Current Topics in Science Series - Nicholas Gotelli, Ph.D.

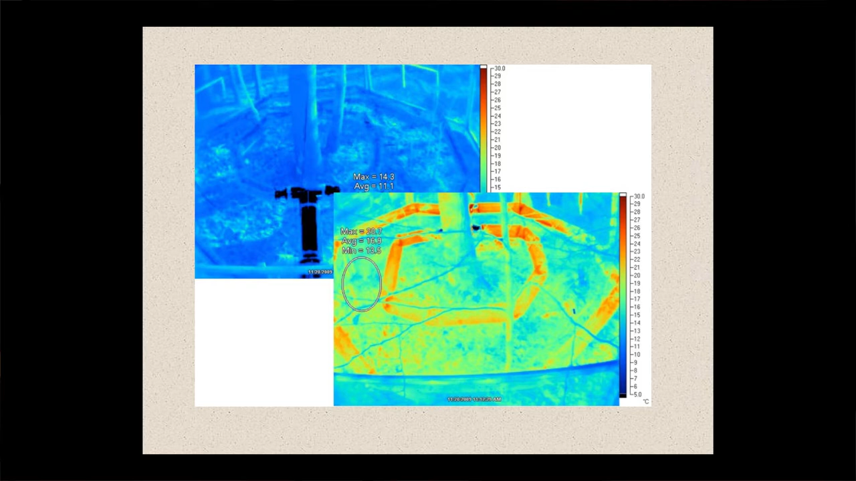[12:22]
On screen: scale top 30.0°C, scale bottom 5.0°C
So these are infrared photos you can see in the right. That's the most highly heated chamber compared to the control. These chambers run continuously all year. They're hooked up to a computer monitor in order to maintain the temperatures that we want.